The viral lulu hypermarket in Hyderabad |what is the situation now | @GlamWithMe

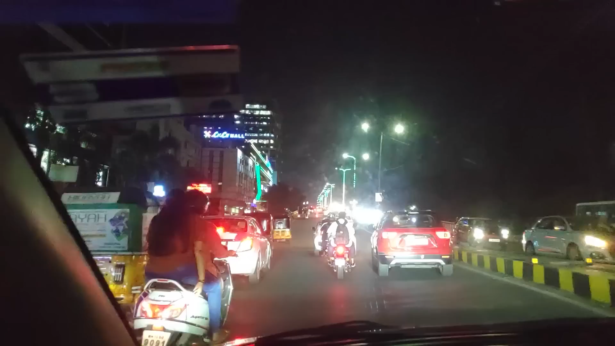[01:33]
बहुत पहले से डिवाइडर स्टार्ट होता है तो मेक शियर आप जब यूटर्ण ले रहे हो एकदम लेफ्ट साइट से
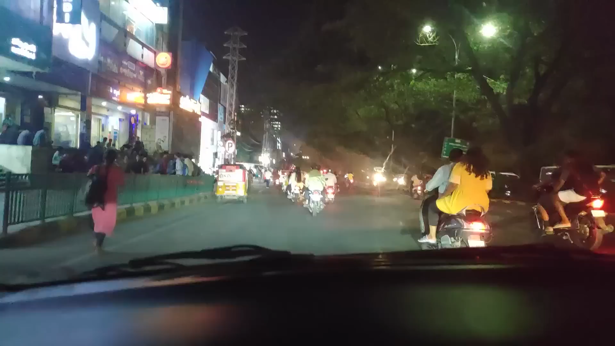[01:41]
ही चलो अधरवाइज आप लूलू मॉल नहीं जा सकते हो हम लोगों को और आधा गंट एक्स्टा टाइम लगा क्योंकि यह डिवाइडर हमने देखोई इधर से टार्ट हो रहा है फॉलो नहीं किया था और हमको फिर से ओवर ब्रीजबे चरना
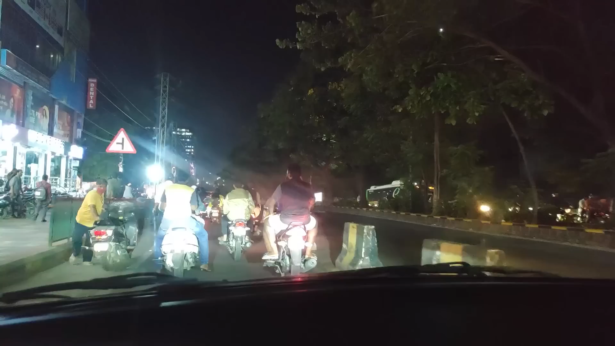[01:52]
पड़ा फिर से यूटर्ण लेके जेंट्यू का खतरनक जैम फेस करके फिर आना पड़ा पड़ा पूचके लूलू मॉल पर इधर